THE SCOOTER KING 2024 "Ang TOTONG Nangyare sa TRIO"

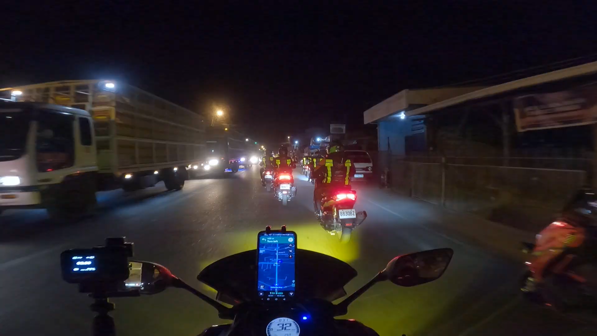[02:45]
Let's go! Uy, ano yan? Gago! Diretso tayo! Gago ka, Kim! Kim! Huwag ka mag-overtake sa kanan!
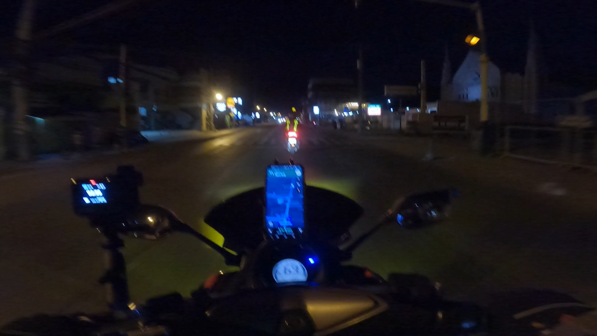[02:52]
Ata ka na, mabal ka! Kim! Iglesia na kami! Ano to? Pac-Boy! Si Pac-Boy! Kaliwa! Kaliwa! Kaliwa! Kaliwa! Kaliwa! Kaliwa! Julio! Ilaw nyo, ilaw. Let's go, ilaw, ilaw.
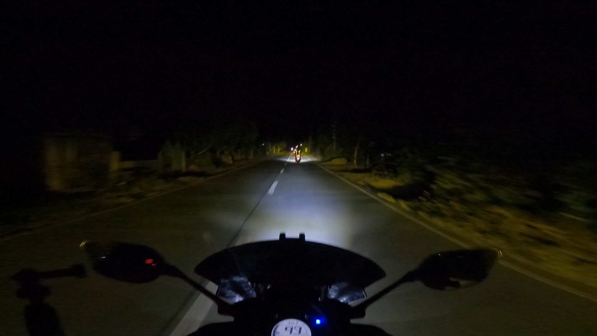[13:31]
Sanay sa big bike yan, tol eh. Hindi kami maka-overtake. Ang daming motor sa harap namin. Hindi pa, bayan to ha.
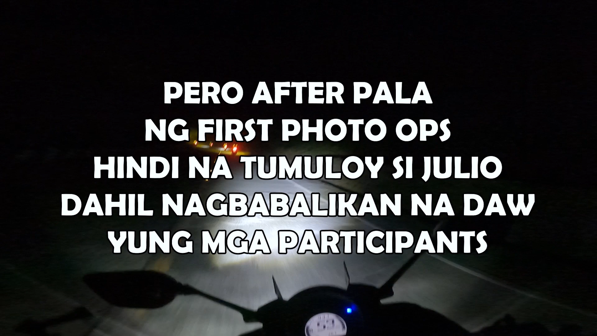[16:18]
Lumuwag yung tornilyo. Kaya nag-aalala kami sa kanya. Ingat, nabasa kasi yung ano ko eh, gulong. Ha? Ganda ng kurbada dito, Tol. Oh, yes. Ano?
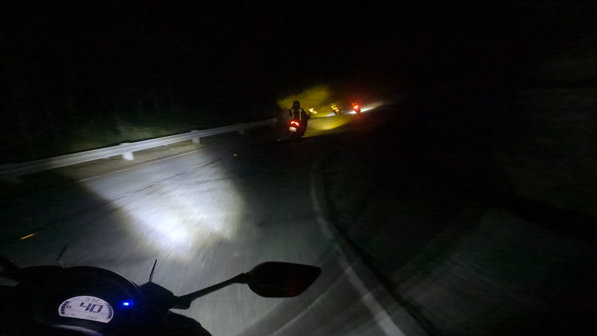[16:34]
Counter steer. Counter steer tayo, counter. Dilim na dito sa parte na itong Aurora. Maria Aurora. Pagdating ng Isabela, stop tayo. Alright. Nabundok tayo. Tol, nagchecheck engine ako. Kulay, ano, lumalabas, Tol. Kasi yun, ganyan lang talaga yan. Ano yan? ABS yan. Ha? ABS. Hindi ABS to. Nakailaw yung ano.